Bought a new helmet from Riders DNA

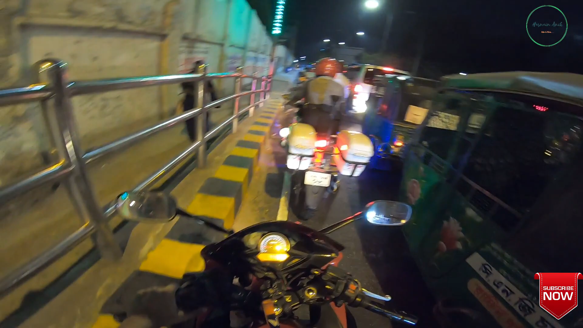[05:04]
চন্দ্রিমা উদ্যান দেখে লাভ নাই, ওইটা একটা হচ্ছে ট্র্যাপ যে এখানে গাড়ি নাই বলে রাস্তায় গাড়ি নাই এরকম চিন্তা করার কোনো মানে নাই, কারণ এইটুকু আসতে তিনবার জ্যামে সিগন্যাল আটকাইলাম, এটা থার্ড টাইম।